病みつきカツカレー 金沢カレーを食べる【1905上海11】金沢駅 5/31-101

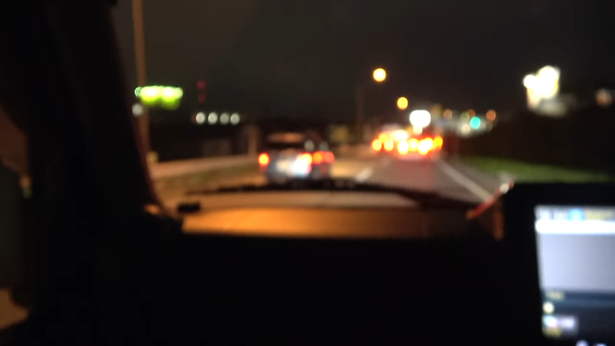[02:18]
だから、まあ、車で行くのがいいのかな、国道9号線の沿線だということです。すみません、9号線だと思ったんですが、ここの国道は8号線でした。
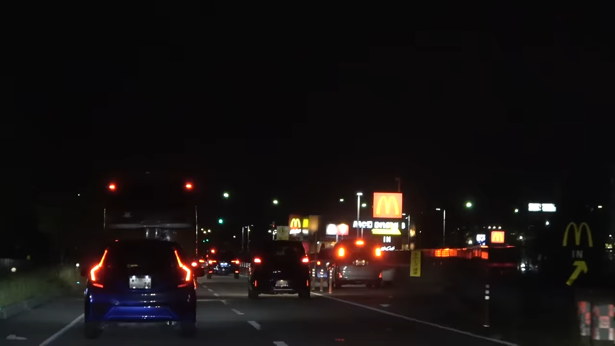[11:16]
今、ハンドルを握っていただいているのびり屋さんに教わったんですが、これね、全国的にも珍しいマクドナルド、わかります?
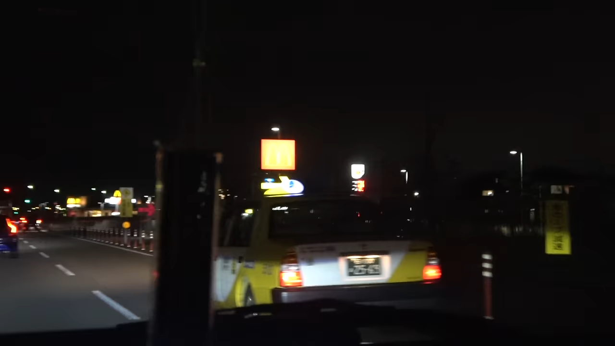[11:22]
こう、道のど真ん中に、マクドナルド系がポツンとあるって言うんですよ。なるほど、確かに。なんでこれ入り口って書いてあってね。
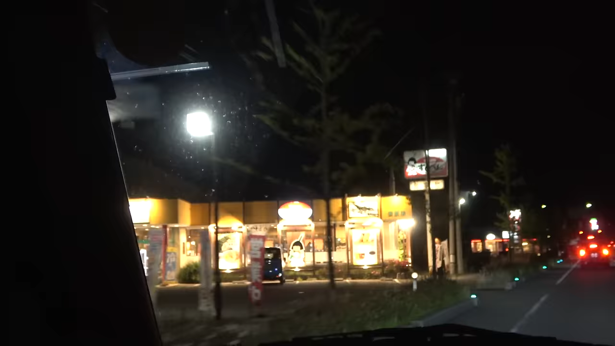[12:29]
あのー、この道自体、先のところを、まだ作っている段階なんで。あー、じゃあ、まずこの、今、僕らが走っている道が完成してから、真ん中に移るわけですね。移ると、思うんですけど。でも、その計画は、全く未定だと。予算が足りないってことらしいんで。なるほど。いやー、私、車を運転しないから、分からないんですけど、でもね、のんびり屋さんには、なるほど、と思ったんですが、
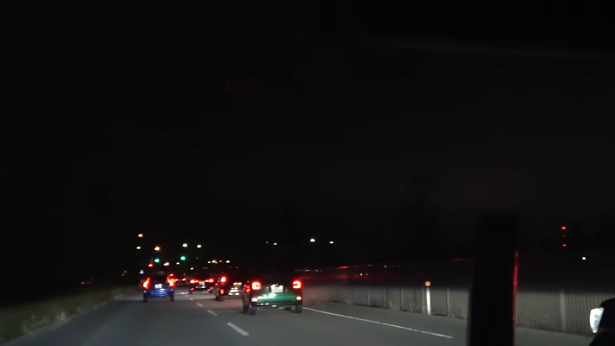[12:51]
道のど真ん中に、ああいう風に店があると、上り線からも、下り線からも、両方入ることができる。そうすると、両方のお客さんを獲得できるってわけですよね。まあ、歩行者だったらね、ただ横断歩道で反対渡ればいいんですけど、車の場合Uターン、まあ結構面倒くさいことが必要ですから、まあそうするとね、あの、片側のお客さんしか拾えないってことになるんですけど、あそこはそうじゃないって言うんで、お客さんの獲得が割と、有利なようです。いろいろと、脱速をつけさせてもらってますけど、これは金沢港の景色だそうです。